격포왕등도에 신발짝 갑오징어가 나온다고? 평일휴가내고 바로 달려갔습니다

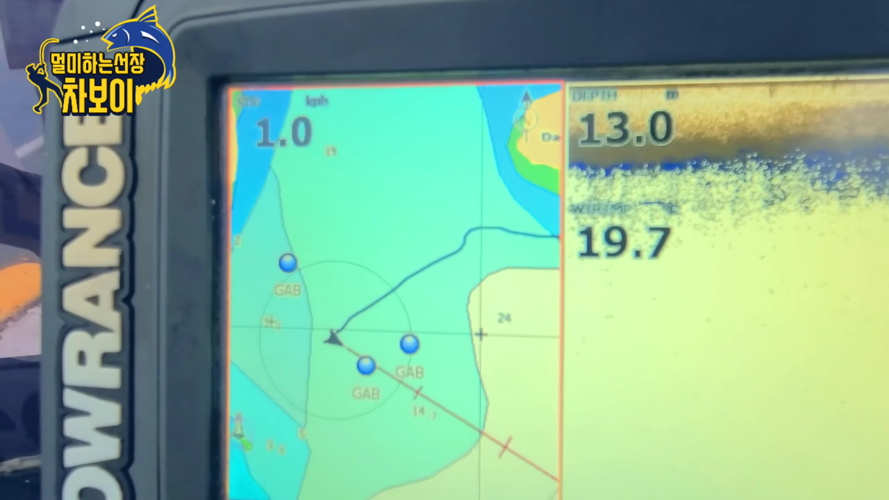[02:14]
On screen: depth 13.0 m, speed 1.0 km/h
네, 지금 갑오징어 포인트에 도착했고요. 배들이 몇 개 보이네요.
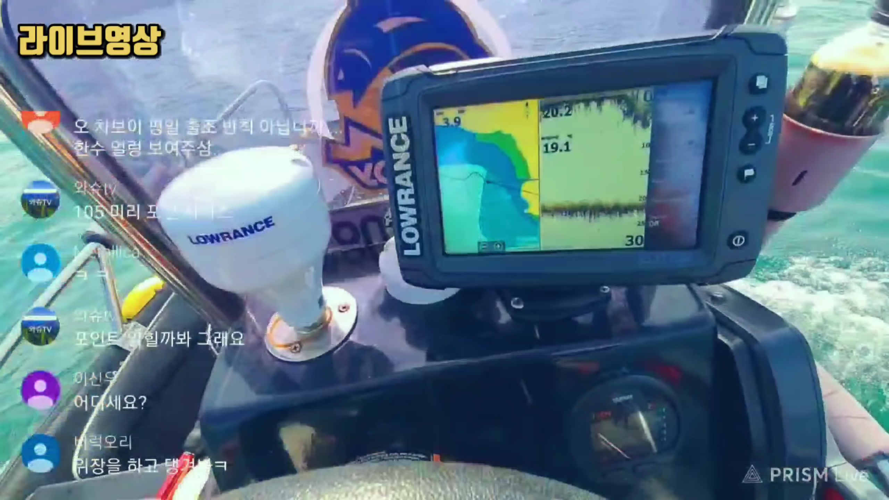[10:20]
자, 바닥 지형은 이렇게 생긴 것입니다. 앞에 부표가 하나 있는데 부표를 좀 피해서 해야 될 것 같아요.